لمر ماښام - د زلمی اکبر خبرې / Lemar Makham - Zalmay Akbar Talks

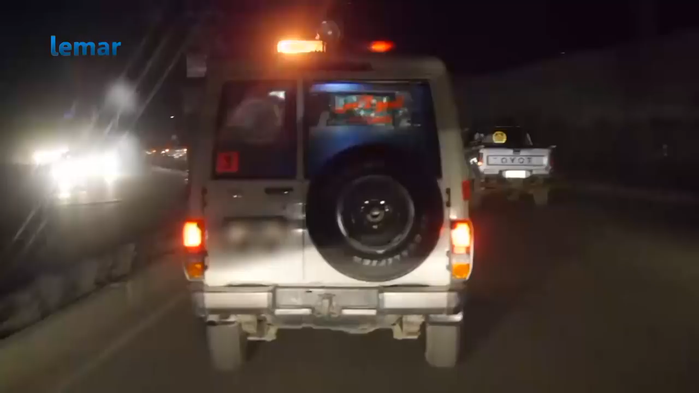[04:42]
هیڅوک د دغې پیښې په کتو سره آرام نشي پاتې کیدلی امنیتي ځواکونه راغلل او سیمه یې راټوله کړه